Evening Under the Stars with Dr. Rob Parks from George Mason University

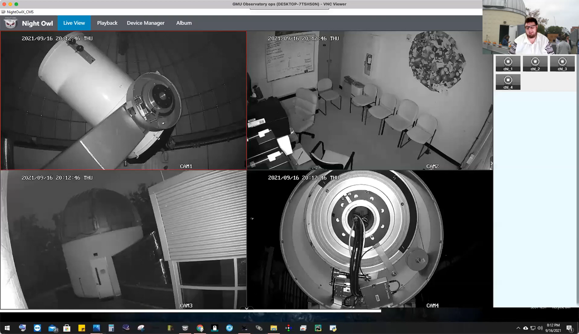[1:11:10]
basically just, uh, before we, um, the pandemic started, we got really lucky. We start with this view over here. Um, here's a view of our dome. We're on top of research hall located, um, and, um, on our Fairfax campus.
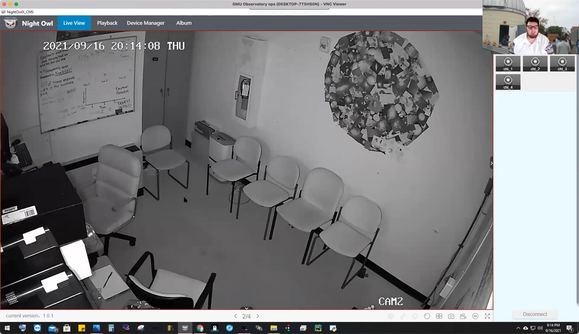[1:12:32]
Uh, this is where we normally, uh, would be taking you if we were able to do this in person in the before times. Uh, and the computer that we're actually looking at right now is the one just on the left, uh, of the screen right over here. And in fact, if I flip back and forth quick enough and create a quick little flash, sometimes you can actually see the flash on the screen. Uh, it doesn't look like that's working today. Uh, we also have a fourth view of a fourth camera that used to be in a box, uh, but is now actually pointed at the base of our telescope.